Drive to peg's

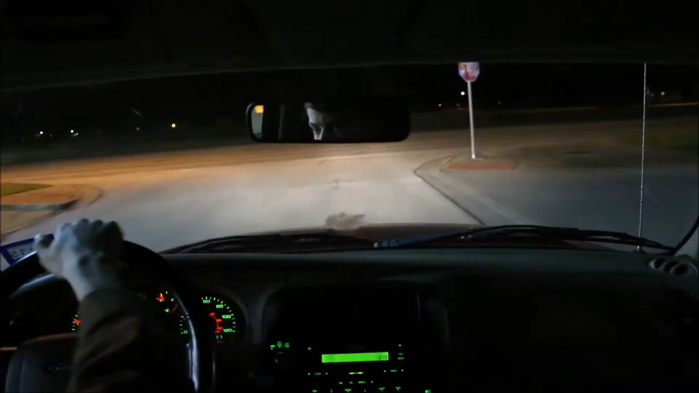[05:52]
Lots of cleaning to be doing. The speed limit is 30, you must be careful, it changes everywhere. Made it. Voila!
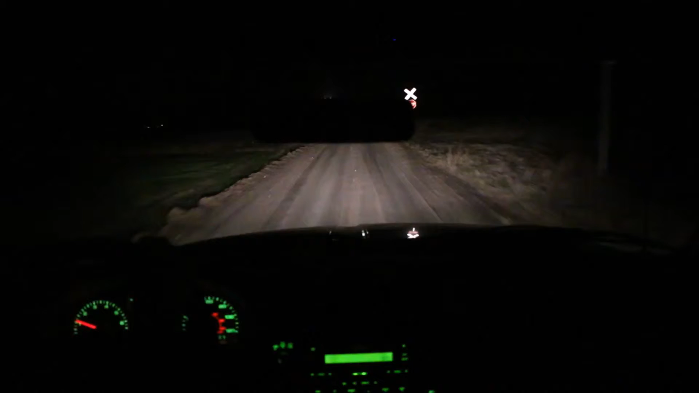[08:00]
Stop at thus train's crossing and securely but surely check your telephone,
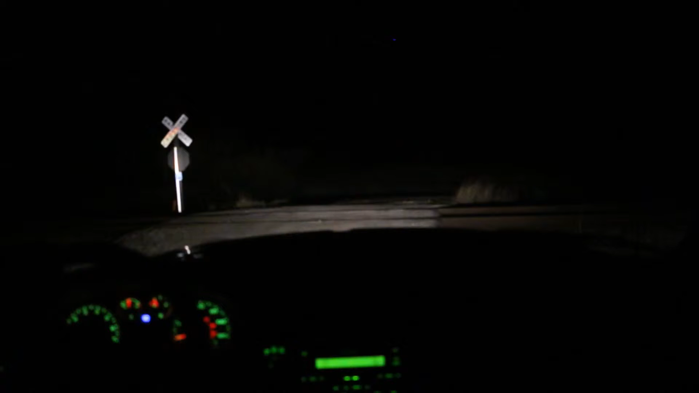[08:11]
and it's just another message, of course, but anyways, let's continue on. Spotted creatures,
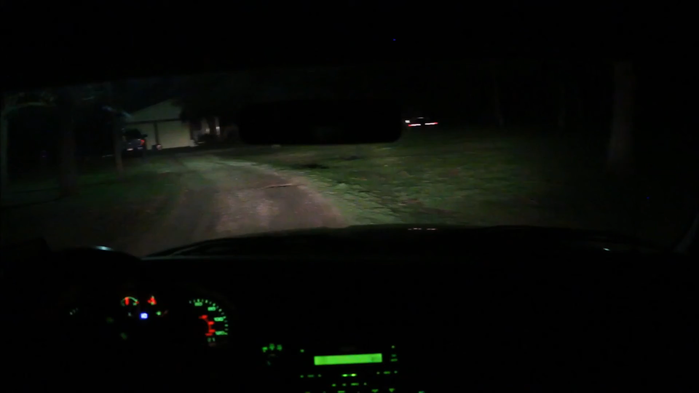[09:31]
I don't see anything out of the ordinary yet. Yet another trip satisfied to the end.